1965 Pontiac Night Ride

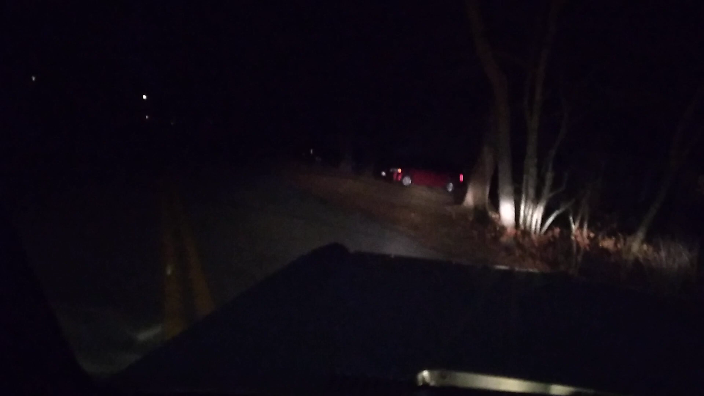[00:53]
She sees pretty good down Holly Road. About 100 feet ahead like they're supposed to. High beam, real good. Low beam, as expected. You can see that the two beams are riding low, but about 100 feet ahead. Dash looks good. High beam indicator, low beam, and the radio's lit up.